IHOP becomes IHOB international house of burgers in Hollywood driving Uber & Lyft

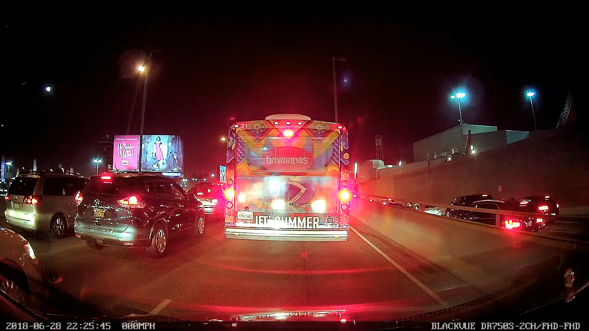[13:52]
The airport is so crowded right now. Watch my dash cam time.